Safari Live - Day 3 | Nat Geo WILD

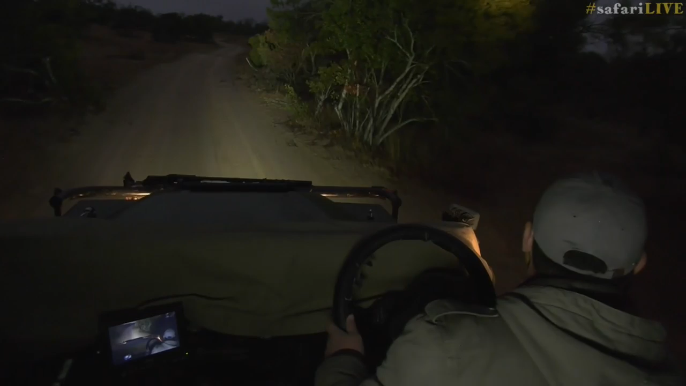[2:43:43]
especially with it being so cold i thought i spotted something it's nothing just looks strange yeah it is chilly hold on a second just looks like maybe it's a cluster of leaves that just look a bit